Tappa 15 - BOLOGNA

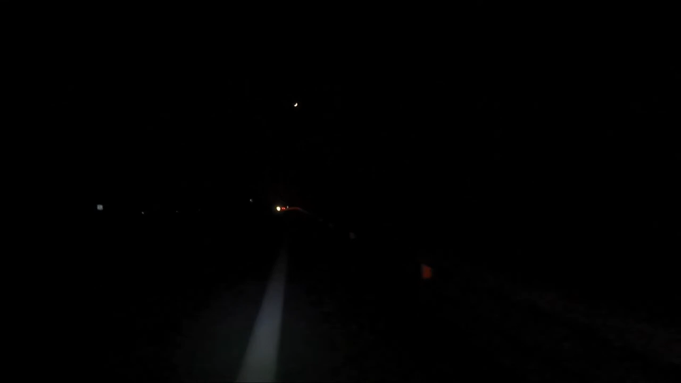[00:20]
Questo è tutto quello che riesco a vedere e a volte sparisce anche la corsia di emergenza, quel metro che c'è.